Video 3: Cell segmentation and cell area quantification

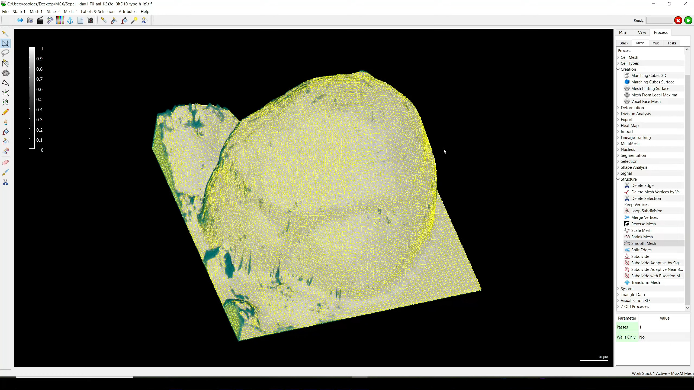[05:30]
we just want to do segmentation on the sepal and not at the bottom, so we can remove it.
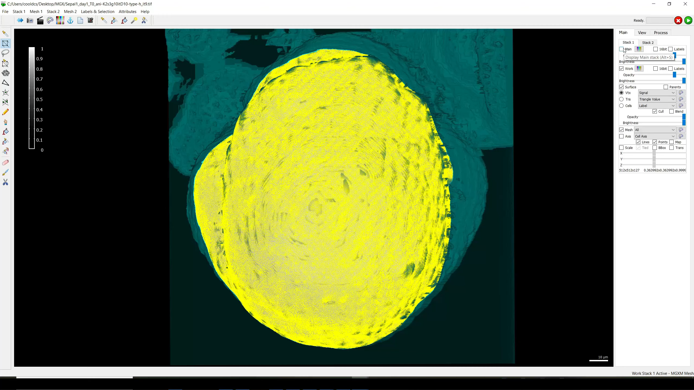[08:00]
Now we can project the signal on the mesh to have the cell contours. So to do this, we need the signal from the main stock, the original stock.
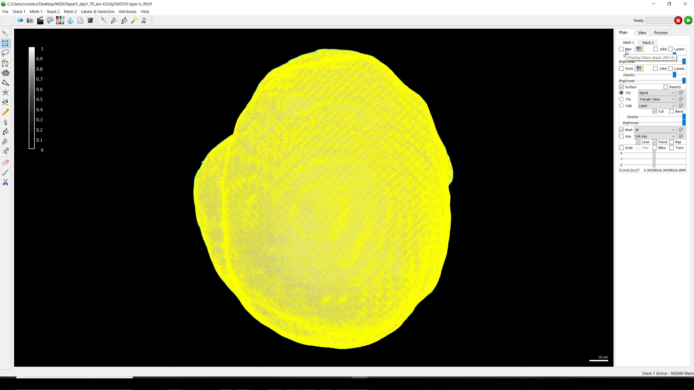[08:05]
Well, we take it on main. We need the surface, which is white here.